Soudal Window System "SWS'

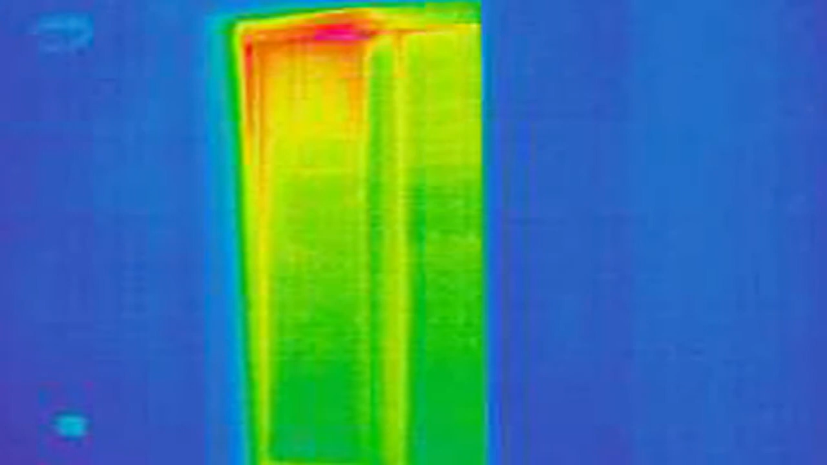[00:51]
What's more, there's a high risk of condensation in such areas which can cause condensation problems and the development of mould.